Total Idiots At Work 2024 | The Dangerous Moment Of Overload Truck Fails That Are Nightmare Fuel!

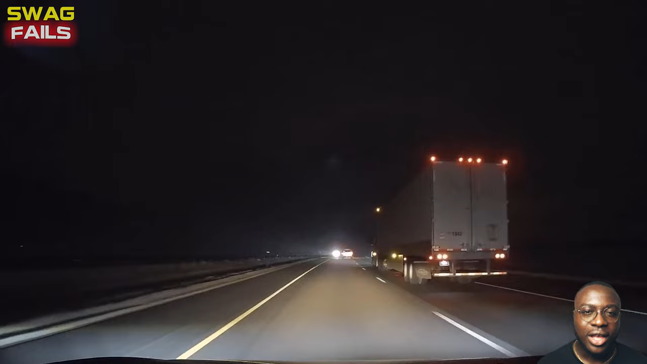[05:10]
There was no reason for that truck driver to change lanes. Anyways, it was this moment that woke him up. The driver came around me, proceeded to brake check me, and then wanted to pull over.
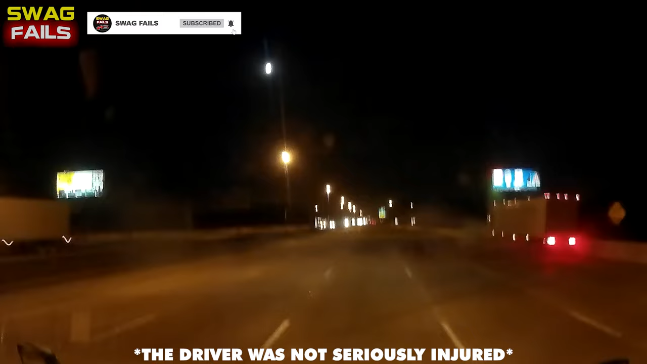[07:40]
90% of that guy behind the wheel is drunk, completely out of control. When driving at that speed, he did not even stop after the first thrust. I-77 South, changing lanes without looking.
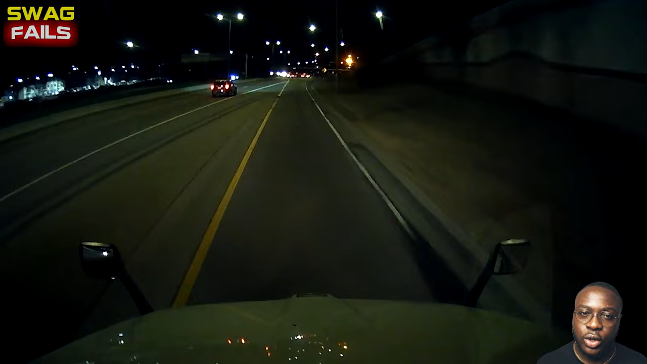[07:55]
He seemed to completely forget the existence of the rear view mirrors.